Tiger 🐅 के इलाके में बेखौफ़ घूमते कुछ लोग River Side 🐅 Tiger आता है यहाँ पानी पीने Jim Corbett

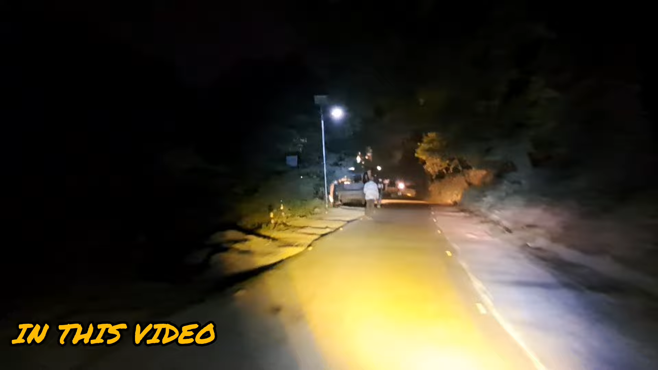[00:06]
इसी तरीके से लोग घूमते रहते हैं कोर्ट टाइगर टेटी में, जो हो सकता है काफ़ी ख़तरनाक इनके लिए। गाड़ी आ रही है कंटिन्यू, ये देखिए हेलो दोस्तों, कैसे हैं आप सब लोग, स्वागत है आपका नए ब्लॉग में। दोस्तों हमारा बेसिकली जो ब्लॉग स्टार्ट होने वाला है दुर्गा देवी गेट के आसपास से है,
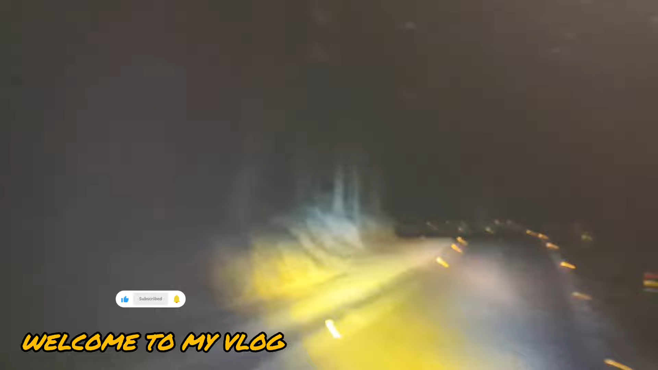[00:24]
आप देख सकते हैं, और रास्ते में जो भी वाइल्ड लाइफ मिलेगी हम आपको दिखाने का प्रयास करेंगे,
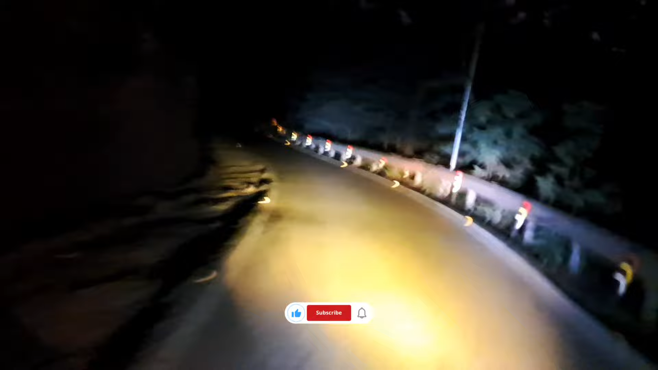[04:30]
हम बहुत जल्दी पहुंचने वाले हैं दुर्गा देवी गेट। नाइट में भी काफ़ी रोड चलता है दोस्तों, ये देखिए सामने एक गाड़ी और आ रही है, आप देख सकते हैं, जो जाते हैं पहाड़ों पर सवारियां लेकर।